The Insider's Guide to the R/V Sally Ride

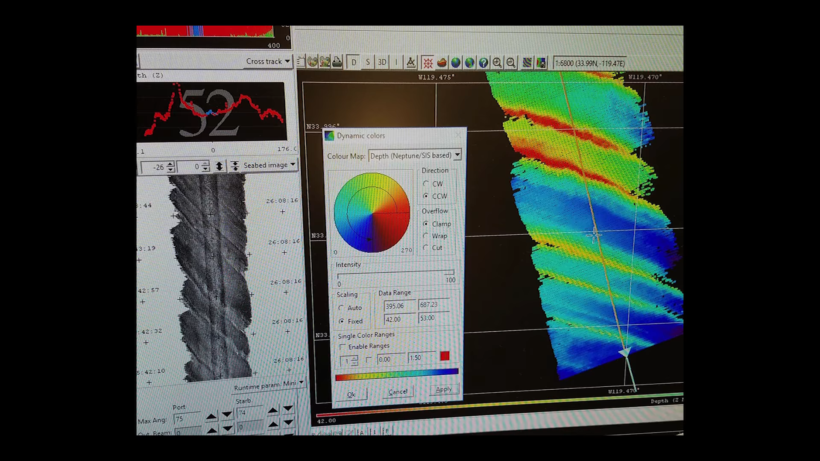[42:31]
So super good resolution. So these are little topographic expressions of these features on the seabed. So this is a great ability that we never had before. And what do we do with data like that? Well, we go out to places like right offshore La Jolla and we make these synoptic maps of the bathymetry.
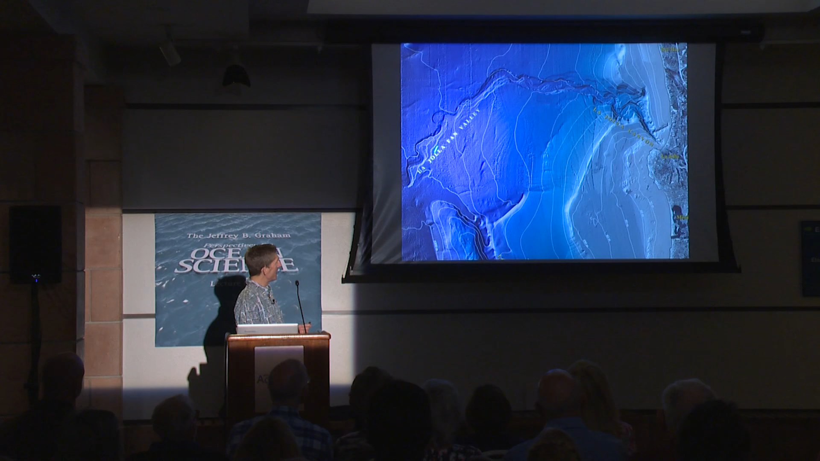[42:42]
So this is a chart that was made using multi-beam bathymetry. And you go out and you mow the grass back and forth and back and forth, and eventually you build up this super high resolution image of,
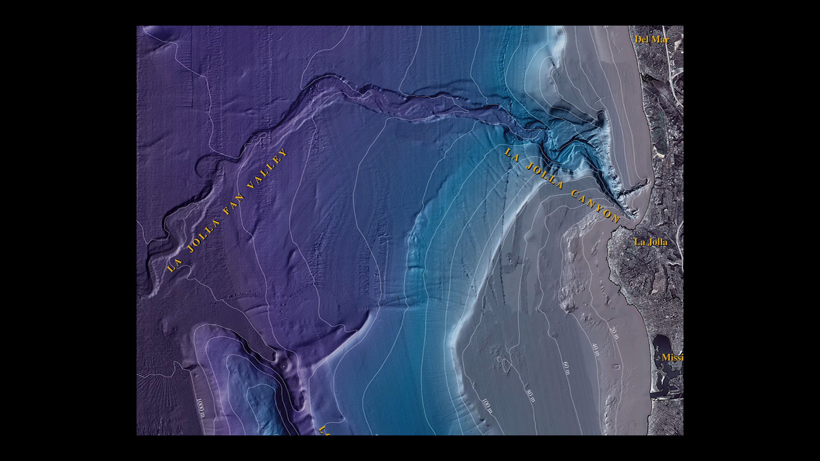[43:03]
in this case, the canyon and fan valleys off the coast here. So this is older data that was done with a different system.